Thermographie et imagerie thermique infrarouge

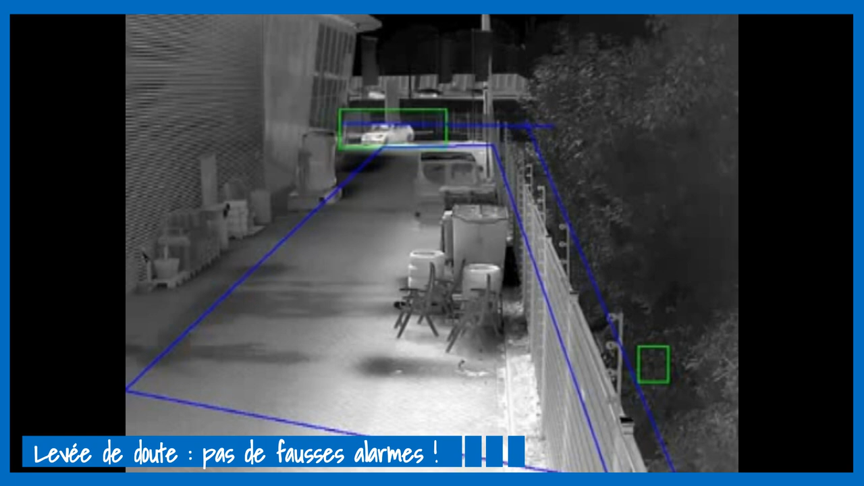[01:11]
Très facile à installer, leur solution associe caméra thermique infrarouge et système d'analyse vidéo qui surveille aussi bien la nuit que le jour, détecte et alerte en cas d'objet ou corps mobile suspect autour de mon entrepôt.